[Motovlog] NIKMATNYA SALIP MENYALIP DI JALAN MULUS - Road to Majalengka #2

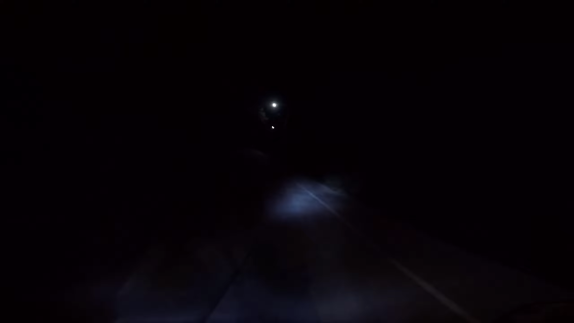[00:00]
Hai jarang sih kalau malem yang lewat sini sebenarnya hahaha itu kucing soalnya gini gelap kalau disini sih masih ada penerangan ya Tudi nih ini kabut sih sebenarnya bukan asap tuh ini tuh kan ini gua hahaha enggak ada penerangan semua keluar daerah sini cuma motor kita aja tuh wah ini kabut bro selayirmanirrohim Waalaikum
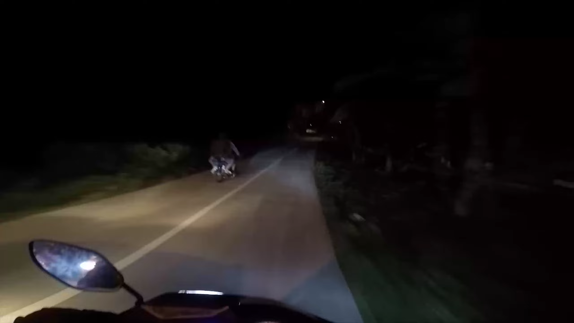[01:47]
kita udah sampai lagi hahaha nah kalau misalkan lewat bawah ya keluar dari sini cuman lihat aja truk-truk yang tadi kan belum pada keluar ya pasti lama deh jadi kita lewat atas lumayan menghemat hahaha hahaha woooow dari tadi jalanannya sangat mulus bro tidak ada keburikan sama sekali di jalannya hahaha jalan good looking ya anjir
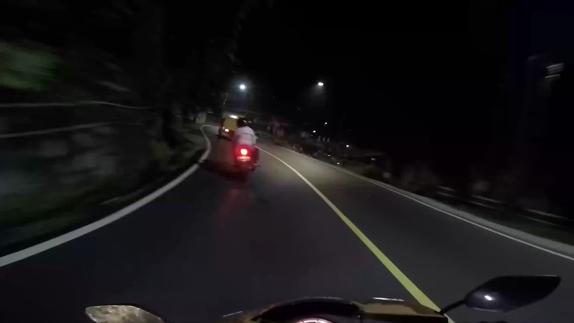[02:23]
wah ada motor ya ada motor ya kekehatan sih hahaha kekehatan sih hahaha wow wow wow terima kasih terima kasih hehehe saya lihat
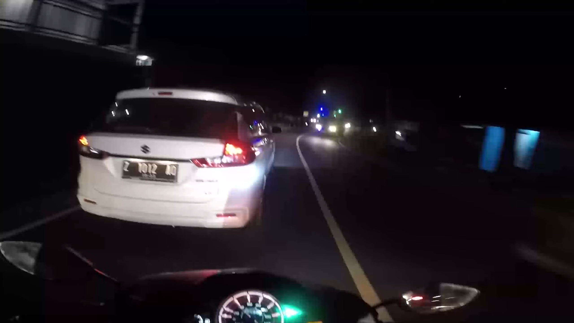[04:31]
ini dia mau ke kanan atau mau gimana nih oke waduh ada motor dong sebenernya kalau saya nggak bawa paralon bisa sih tadi bisa cuman ya saya takut kena orang paralonnya sama kena mobil kasihan kan kalau orangnya jatuh ya bahaya belum lagi ganti rugi
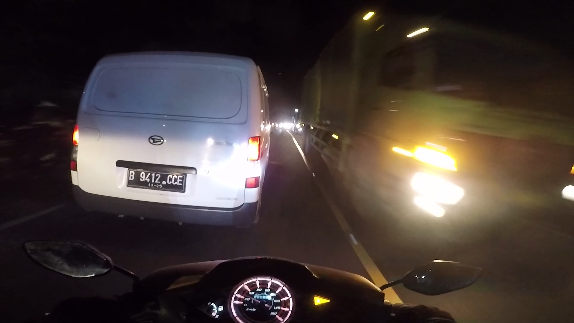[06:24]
daerah sana macet karena truk daerah sini macet karena truk soalnya kan truk bawaannya banyak gitu jadi ya pasti lambat gitu wajar lah namanya juga tuh apa pembawa barang kan nggak tau berapa ton tuh yang dibawa tuh hebat sih itu apa sama supirnya bisa bawa truk segede gitu ih kalau saya emang tau deh
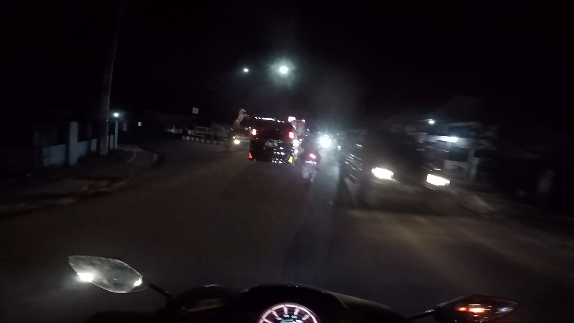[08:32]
ini disuruh daerah sini patung kuda sudah masuk sumedang ini PTW ke kotanya